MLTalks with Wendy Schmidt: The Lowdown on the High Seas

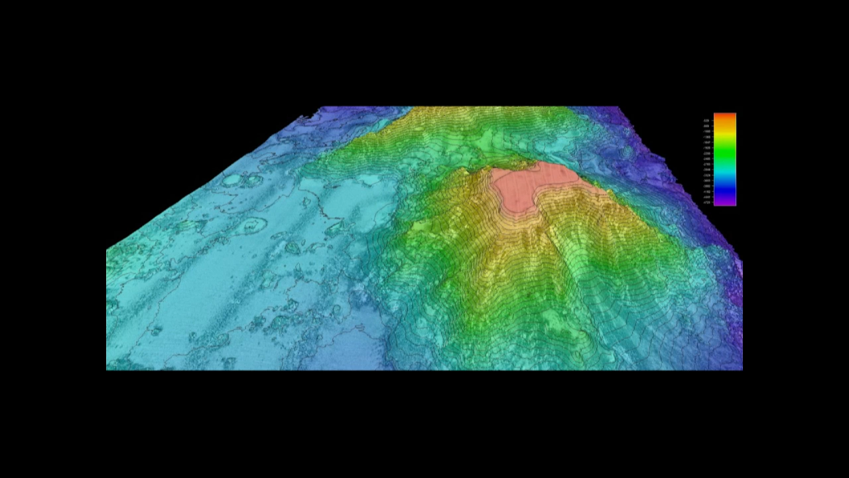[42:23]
Falkor has traveled the distance 9 times around the world and has mapped in high definition more than 870,000 square miles of ocean floor, discovering important features like seamounts and shipwrecks and many, many new habitats.